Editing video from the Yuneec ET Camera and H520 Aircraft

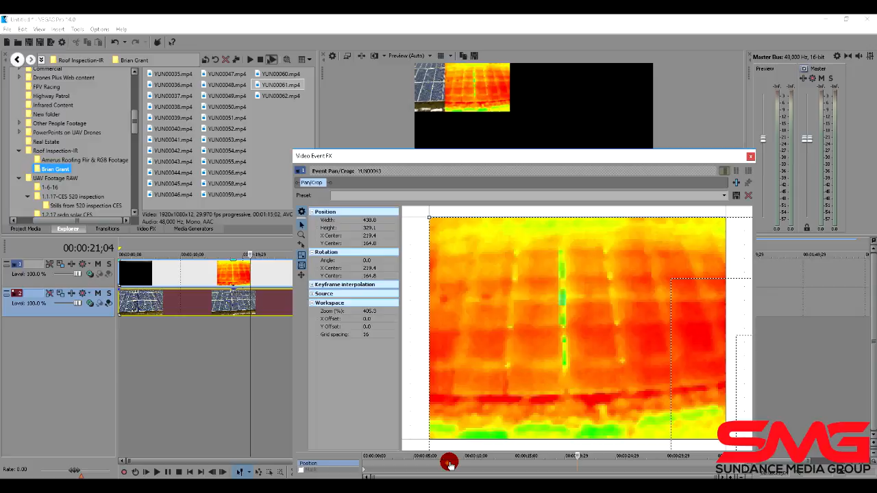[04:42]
And we're going to come down here to this little waypoint. Right click and choose restore. And now we've got the full picture there.
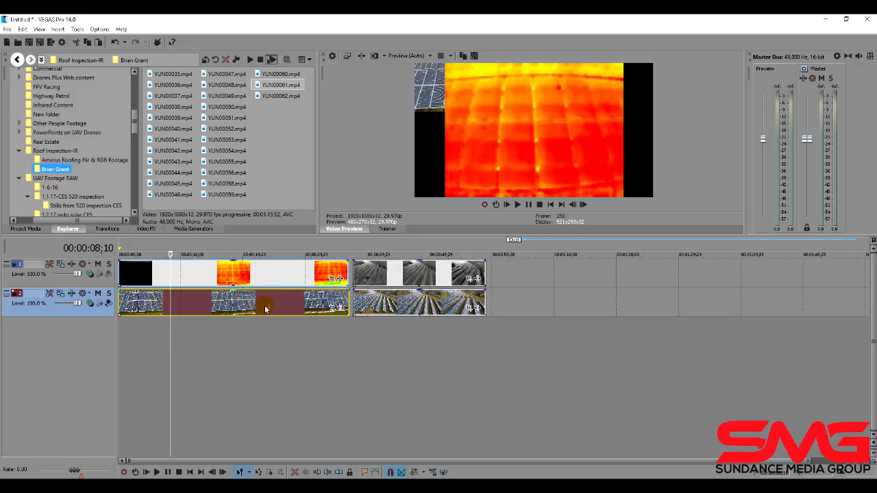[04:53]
The problem is now our RGB footage is in the back. So what has to happen is we need to put this on top. And now we've got the other view that we get out of the ST16.
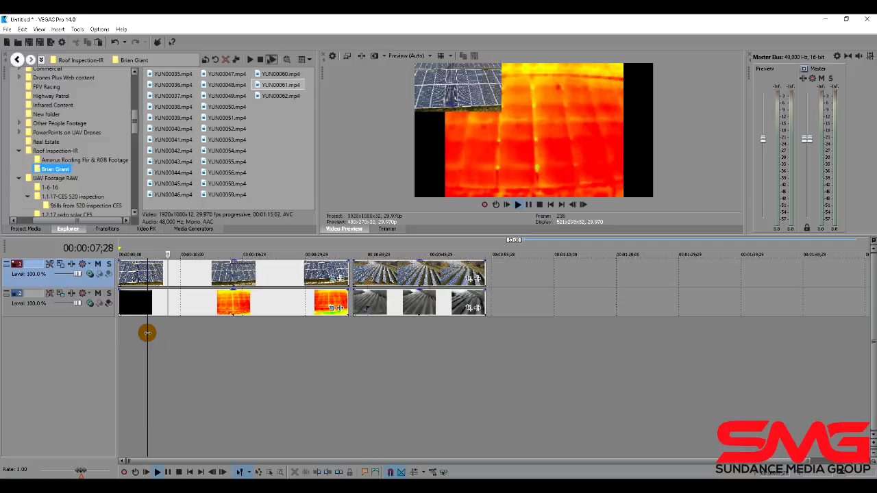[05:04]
So that's the simplest way overall to use it. Now if we want to output it, how do we output it?